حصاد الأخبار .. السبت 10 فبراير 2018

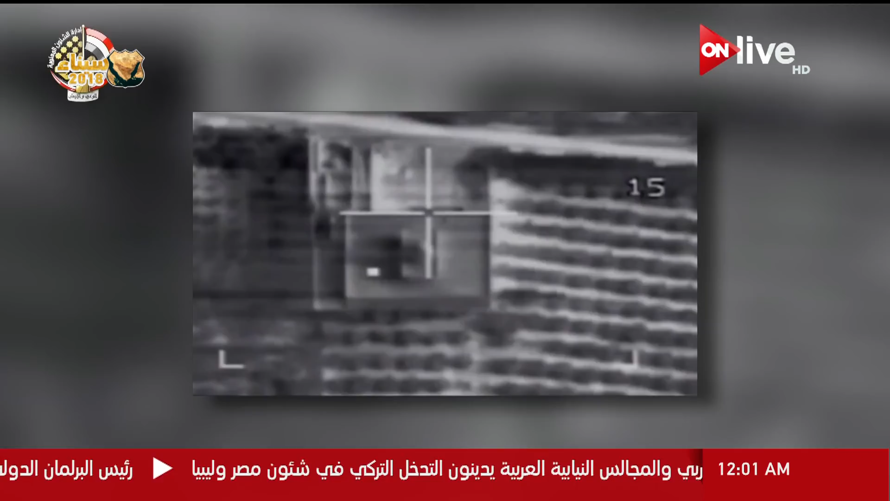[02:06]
الضربات الجوية المركزة ضد التجمعات والبؤر الارهابية
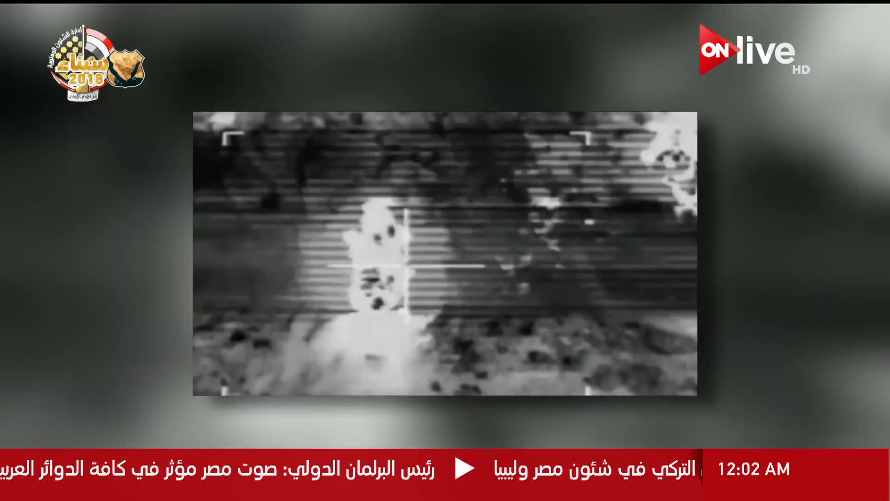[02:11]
التي تم رصدها مسبقا بشمال ووسط سيناء واستمرت حتى الساعات الاولى من صباح اليوم بتوجيه ضربات قوية
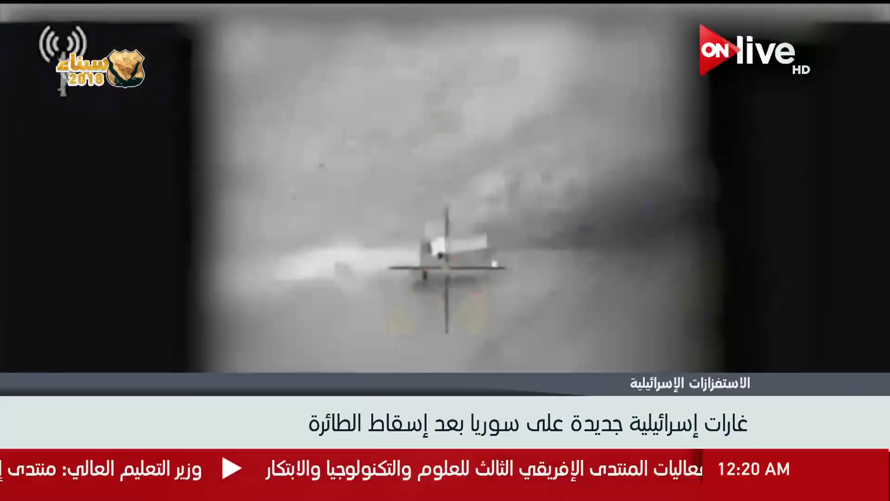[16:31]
اسقاط دفاع الجوي السوري مقاتلة F-16 اسرائيلية فوق هضبة الجولان المحتلة اثر اعتراضها لطائرة من دون طيارة تقول اسرائيل
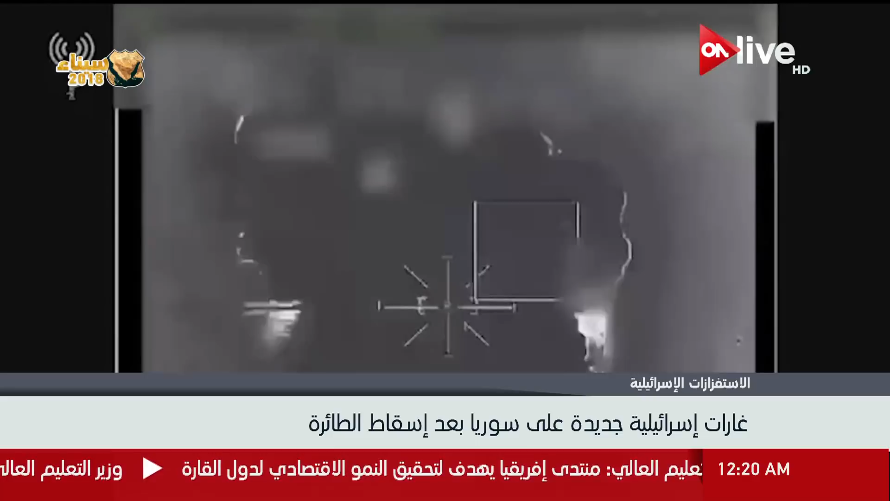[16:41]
انها ايرانية وهو ما تنفيه طهران من جهتها اعلنت دمشق ان اسرائيل نفذت عدوانا جديدا على احدى القواعد